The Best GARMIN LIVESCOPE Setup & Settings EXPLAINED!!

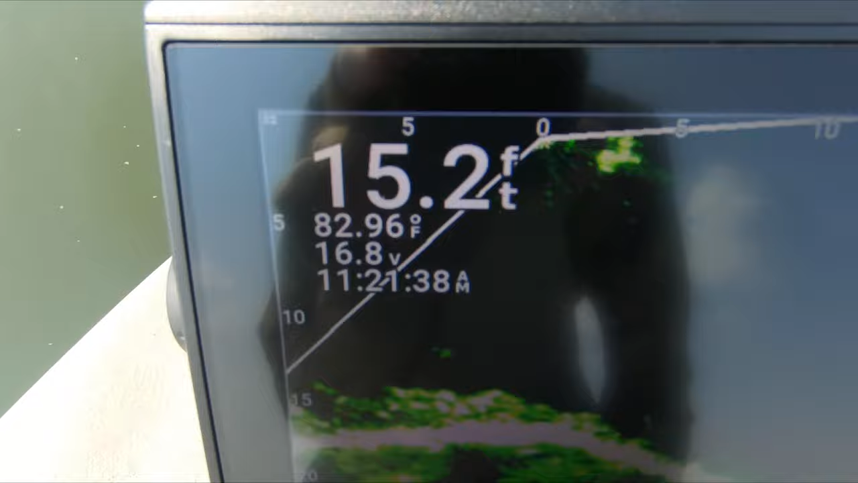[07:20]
On screen: depth 15.2 ft, water 82.96°F
So we're sitting in 15. I've actually got mine set to 25, mostly just because we're in 15, set it to 25.
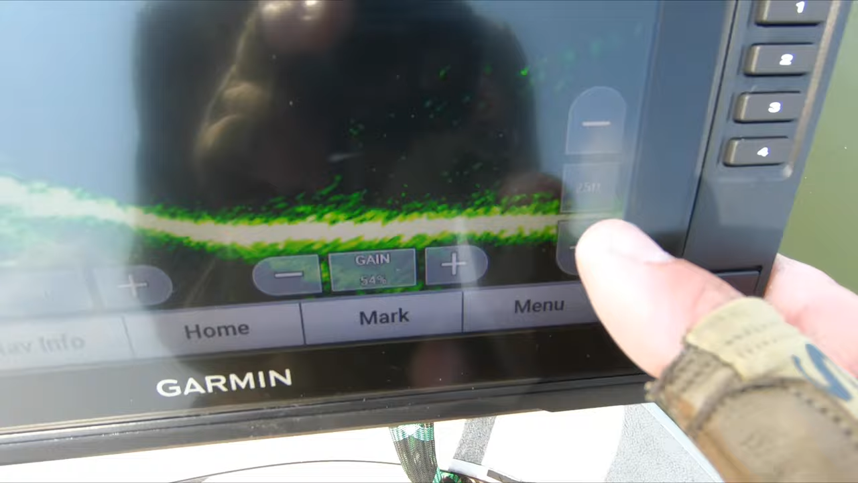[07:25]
The hump's in about 15 right there. That works well for me.
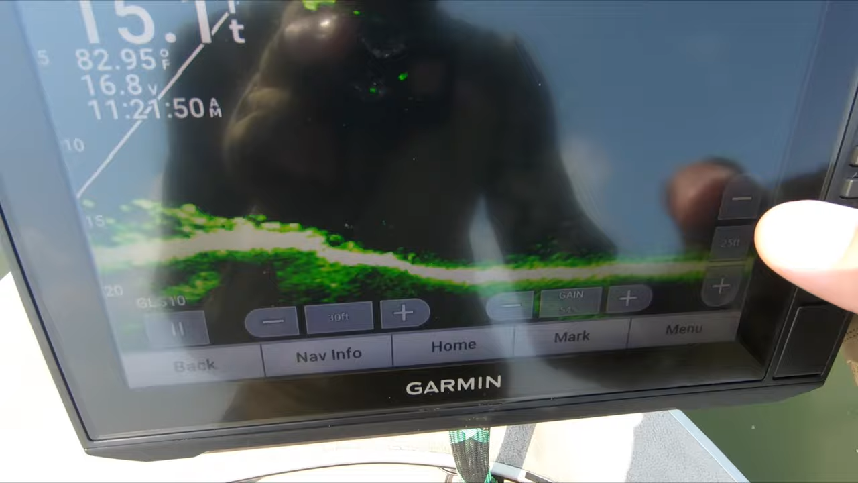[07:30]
On screen: water 82.95°F
A lot of guys, I mean, you can go all the way to where your bottom's about halfway down or until it's all the way at the bottom.
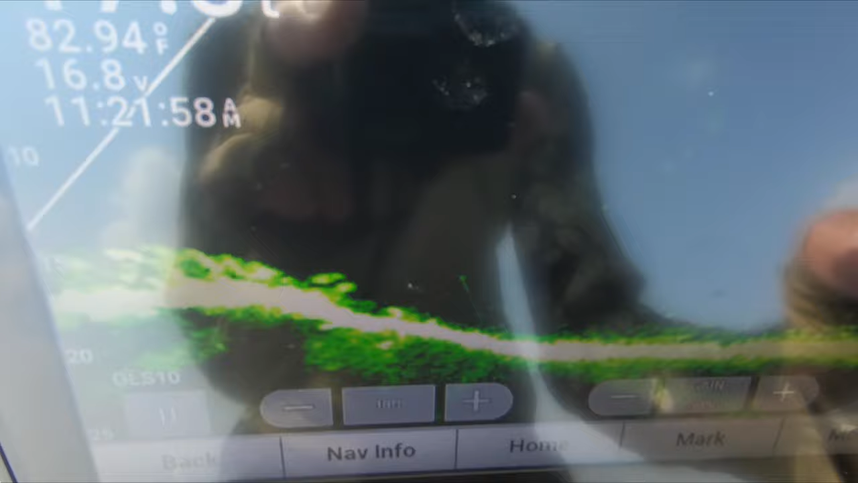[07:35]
On screen: water 82.94°F
I kind of like it mid-range, but if you don't want to go in 5 foot increments with the on-screen control,
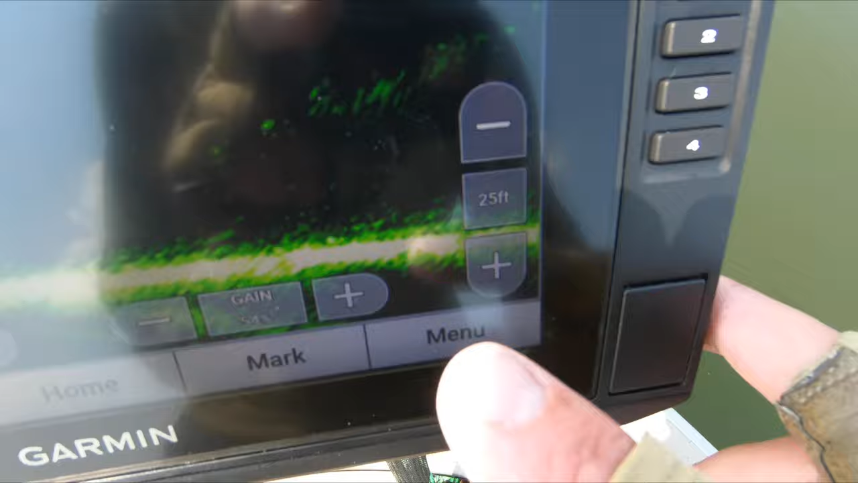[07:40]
you can just go to menu, depth range, and then just slide that up or down.
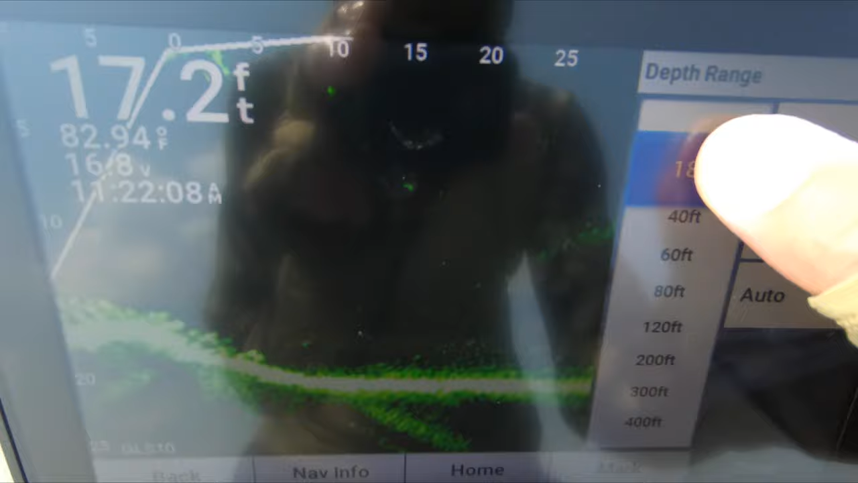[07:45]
On screen: depth 17.2 ft, water 82.94°F
And that's obviously gonna change your depth range a little bit more accurately, but that's completely up to you.
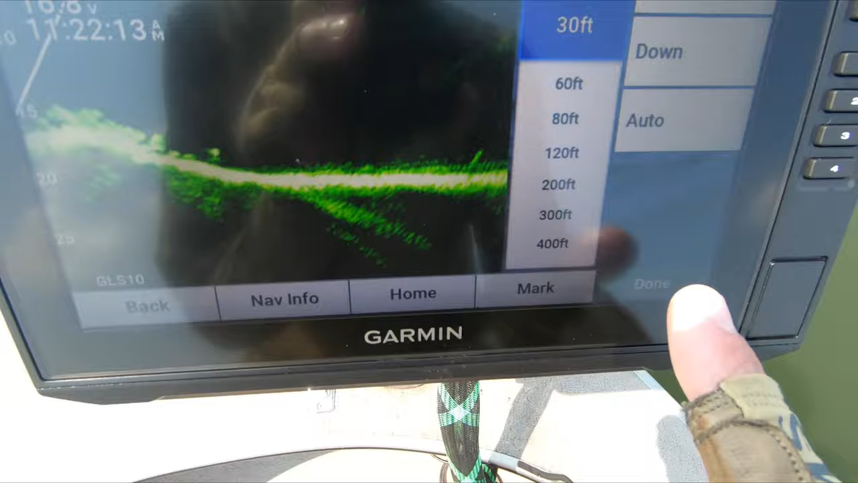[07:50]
Just make sure that it's within 2 to 5 feet deeper than the actual depth that you're in.
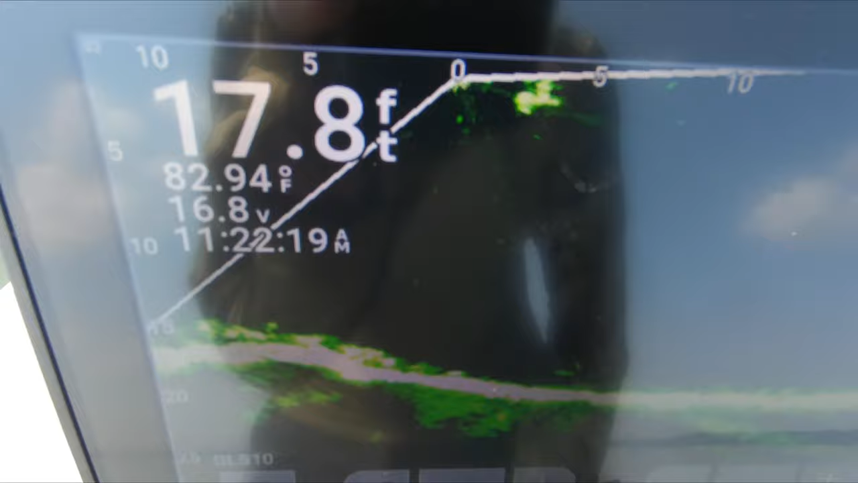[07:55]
On screen: depth 17.8 ft, water 82.94°F
All right, so now if we go back to the main menu here on your sonar setup, the next option there is gonna be forward range.
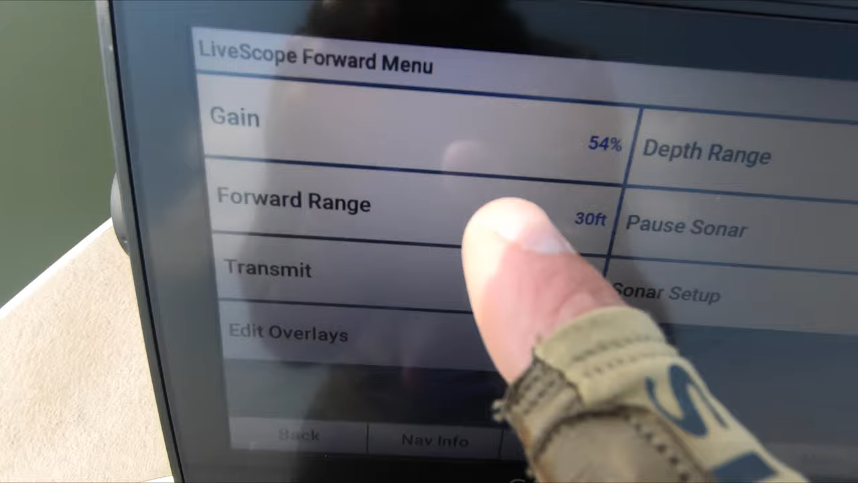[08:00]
Forward range shows you exactly how far out from the transducer you're shooting.
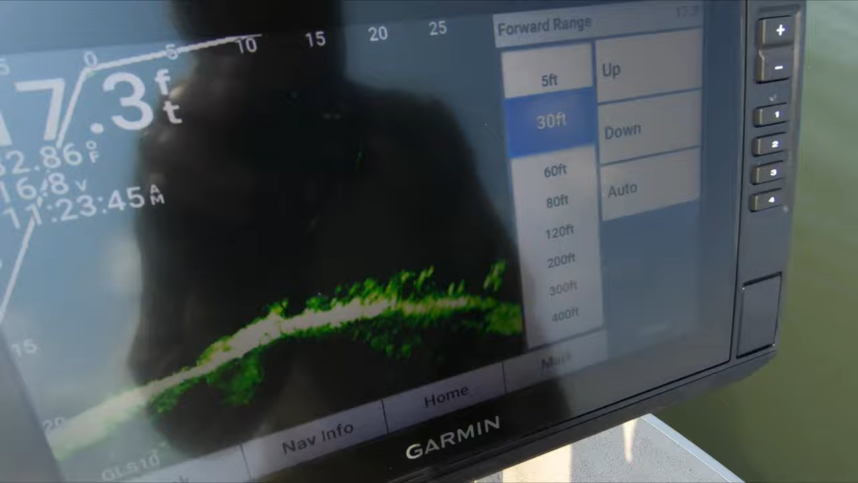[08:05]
So right now I've got mine set to 30 feet. 30 feet is right about where I wanna be when I'm actually on fish, but when I'm looking for fish,
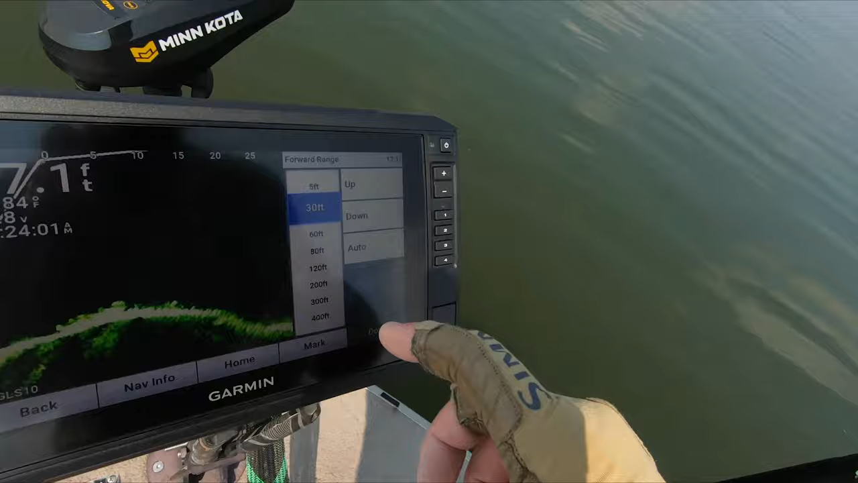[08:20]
So just remember on your touchscreen controls here,
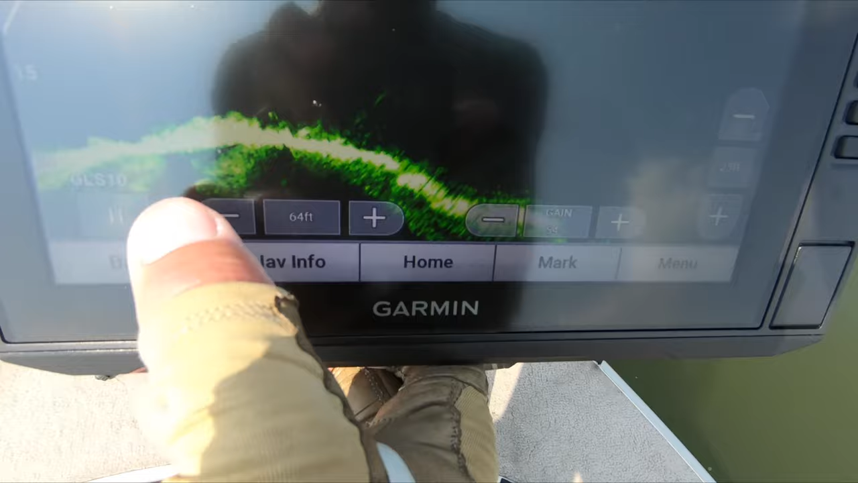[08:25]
you can actually control that from the screen itself, bumps down, up and down in 5 foot increments.
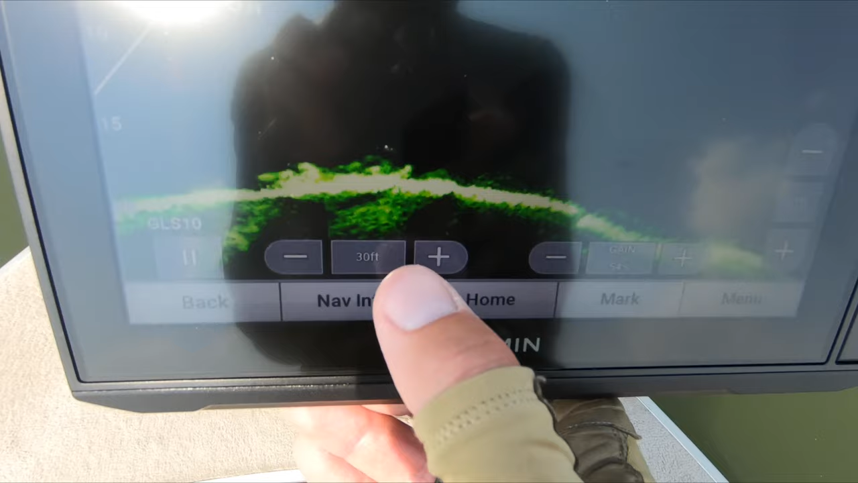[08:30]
So again, I usually keep that set right at around 60 or 70 feet when I'm looking for fish.
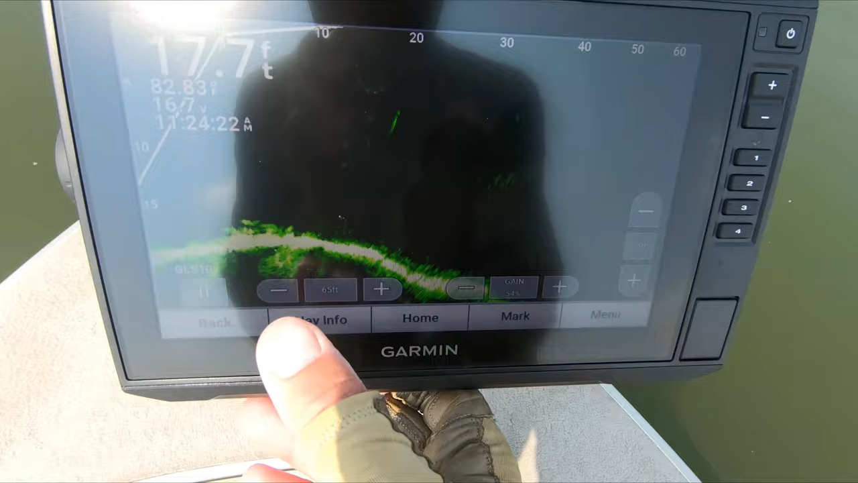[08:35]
On screen: depth 17.7 ft
And then when I find that what I'm looking for, I dial it back down to 30.
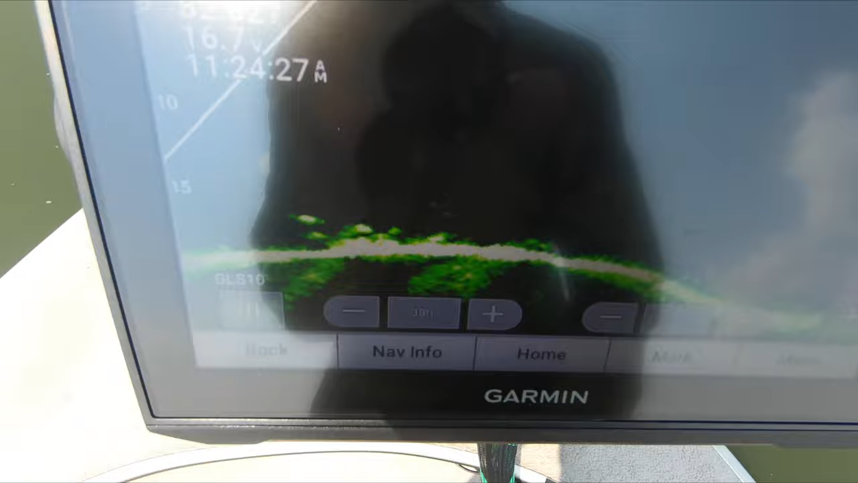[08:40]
So again, that's what works best for me. That's also what's gonna tell you how big the fish are.
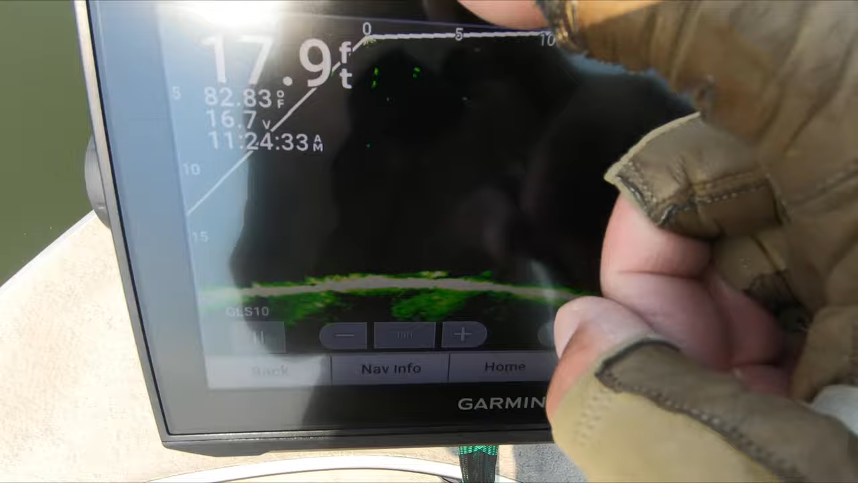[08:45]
On screen: depth 17.9 ft
That's gonna tell you in relation to the boat where your jig is at, usually between 0 and 5 feet, depending on where your transducer's at,
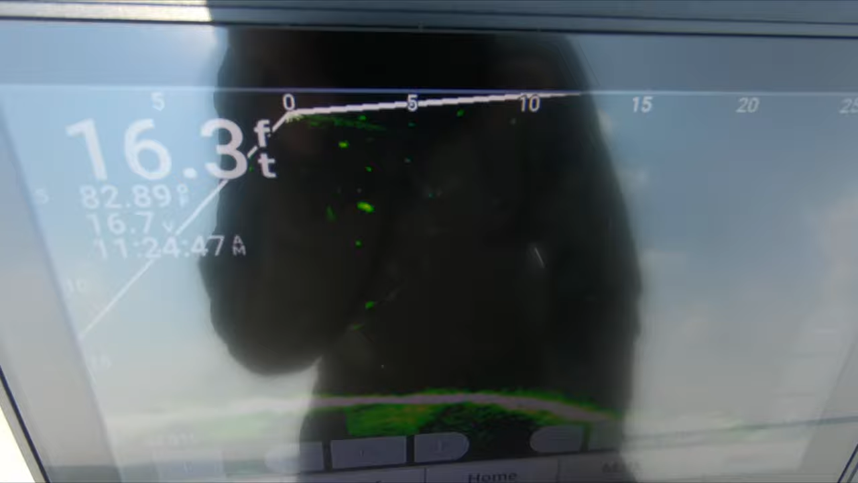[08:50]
On screen: depth 16.3 ft, water 82.89°F
but can be as far as 10 to 15 feet out, especially with the long crappie rods. So now that we've kind of covered your depth range, your forward range, and your regular gain,